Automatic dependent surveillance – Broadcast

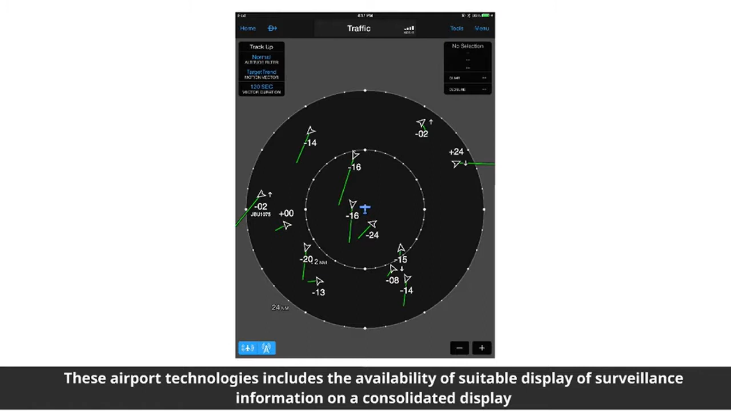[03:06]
on a consolidated display in the form of a moving map in flight decks and in surface vehicles